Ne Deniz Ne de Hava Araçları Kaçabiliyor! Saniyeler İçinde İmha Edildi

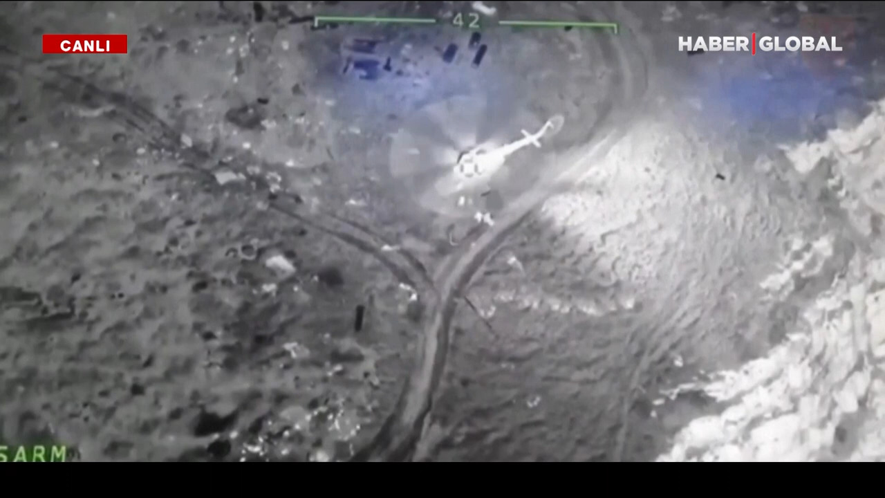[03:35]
Ne deniz, ne de hava araçları Bayraktar Sihalarından kaçabiliyor.
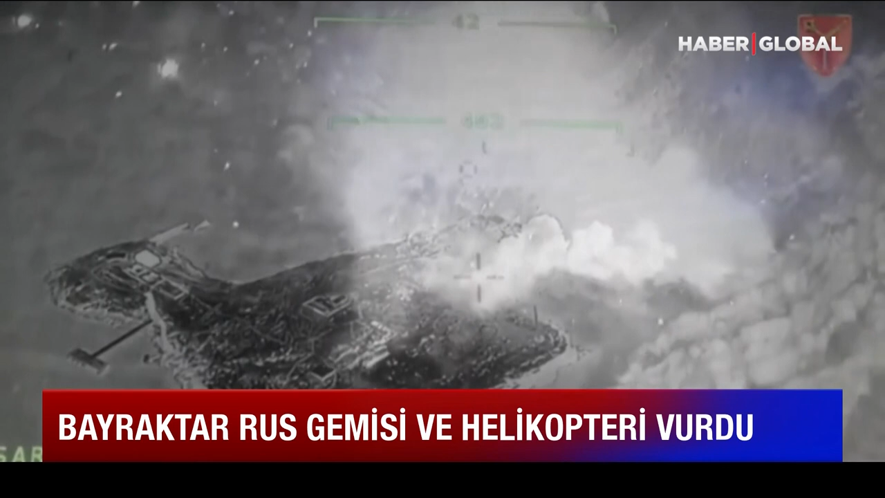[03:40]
Karadeniz'deki yılan adası Rus güçlerine zindan oldu.
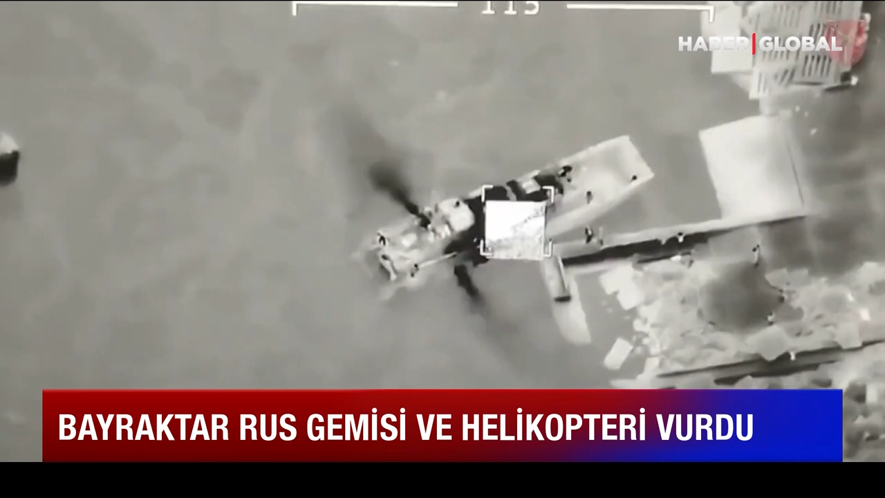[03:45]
Bayraktar TB2 Sihaları, Ukrayna ordusunun Rus işgalcilere karşı en önemli konzarından. Burası Karadeniz.
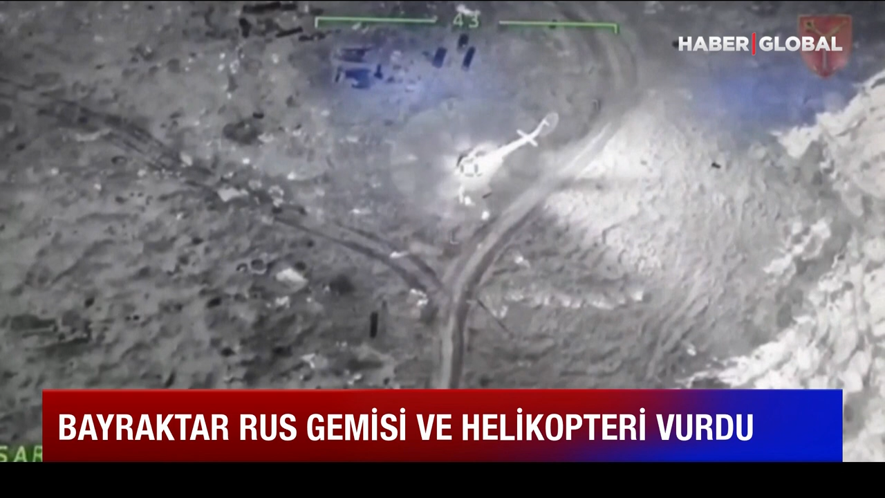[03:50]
Sihalar, Rus işgalindeki yılan adası üzerindeydi. İddiaya göre Bayraktar Sihası, Rus helikopterine askerler iniş yaparken hedef aldı. Hava aracı saniyeler içinde imha edildi.
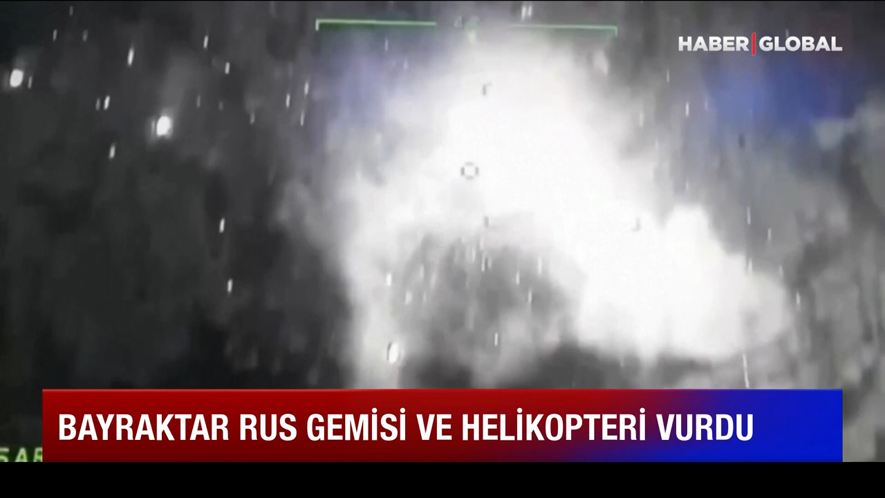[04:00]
Bayraktar Sihası, Rus çıkarma gemisini de vurdu. Bayraktar TB2 Sihaları, Ukrayna ordusunun Rus işgalcilere karşı en önemli konzarından. Sihalar sadece karada değil, denizde de etkisini hissettiriyor. Burası Karadeniz. Bayraktar Sihası, Rus çıkarma gemisini imha etti. Operasyon görüntülerini Ukrayna Savunma Bakanlığı paylaştı.
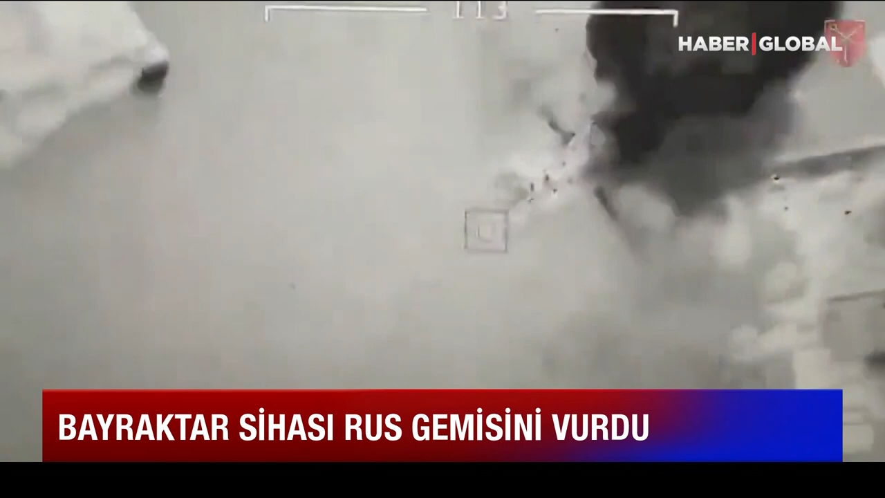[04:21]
Yılan adasında bulunan geminin Bayraktar Sihası tarafından vurulduğu belirtildi. Paylaşımda, Rusya'nın Karadeniz filosunun geleneksel 9 Mayıs töreni denizin dibinde yapılacak ifadeleri kullanıldı. Bayraktar Sihaları daha önce de Karadeniz'de Rus tevriye botlarını vurmuştu. Bu, Sihalar'ın doğrudan denizdeki hedefleri imha ettiği ilk operasyondu. Ayrıca Ukrayna ordusu, Rusya'nın Karadeniz filosunun amiral gemisi Moskova'yı iki Neptün füzesiyle vurdu.
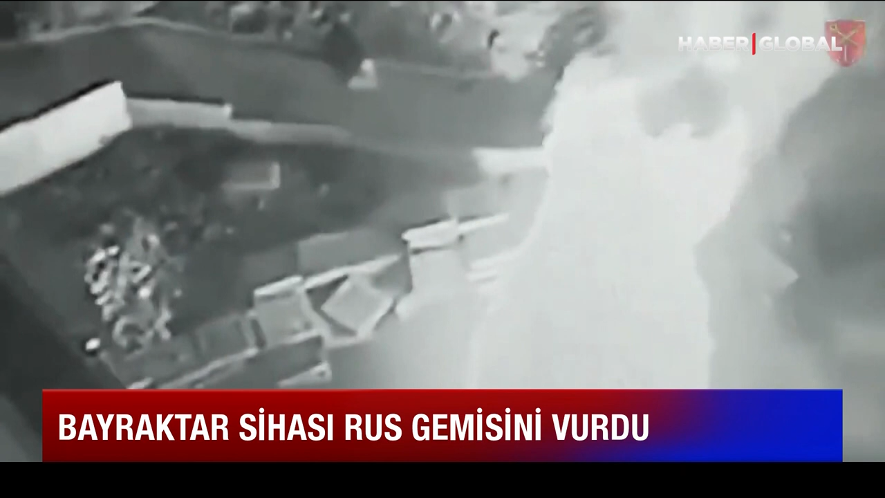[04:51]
Bayraktar Sihaları, geminin radar sistemini etkisiz hale getirerek operasyona katkı verdi. Moskova çıkan yangırın ardından battı.